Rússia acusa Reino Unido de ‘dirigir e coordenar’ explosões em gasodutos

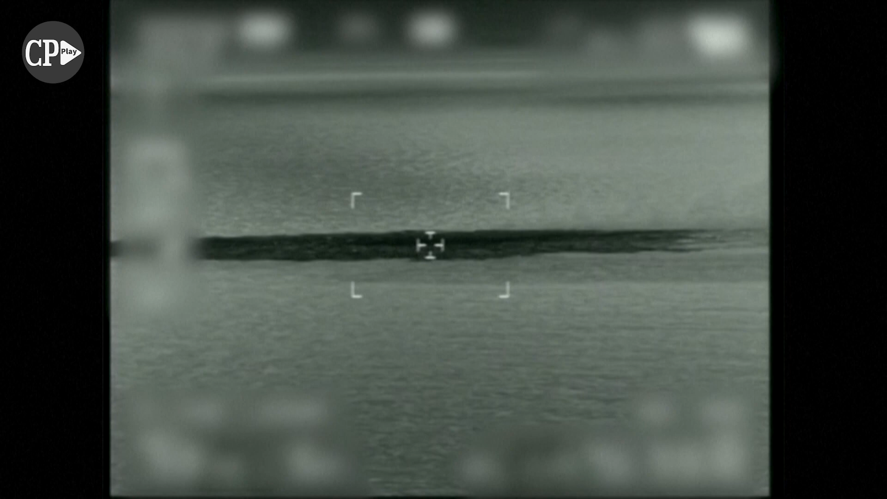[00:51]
Em 26 de setembro, foram identificados quatro grandes vazamentos nos gasodutos Nord Stream 1 e 2, perto da ilha dinamarquisa de Bornholm, dois na zona econômica da Suécia e dois na Dinamarca.
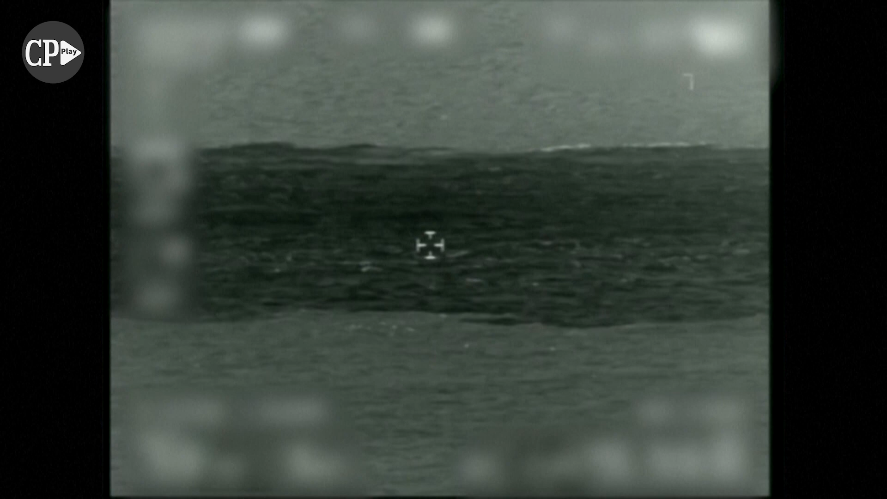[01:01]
As inspeções submarinas preliminares reforçaram as suspeitas de sabotagem porque os vazamentos foram precedidos de explosões. Os gasodutos Nord Stream, que ligam a Rússia à Alemanha, estão no centro das tensões geopolíticas há vários anos, agravadas pela decisão de Moscou de cortar o abastecimento para a Europa.